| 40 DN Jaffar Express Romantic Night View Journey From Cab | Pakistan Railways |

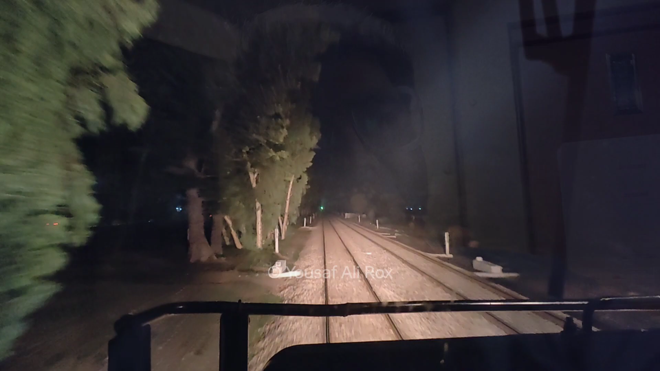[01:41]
And now we have near Chandu, it's close to the port
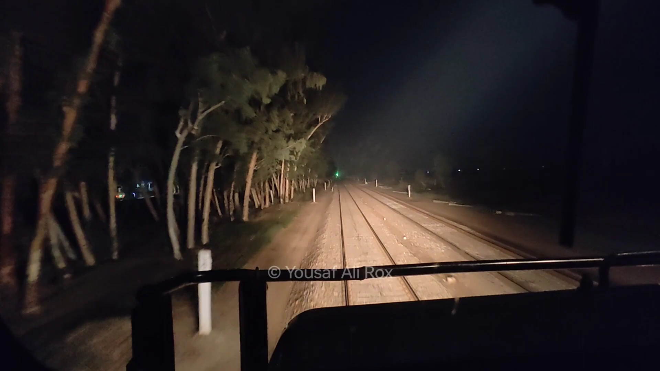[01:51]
It's a middle light We are going to take a look at the car We are going to take a look at the car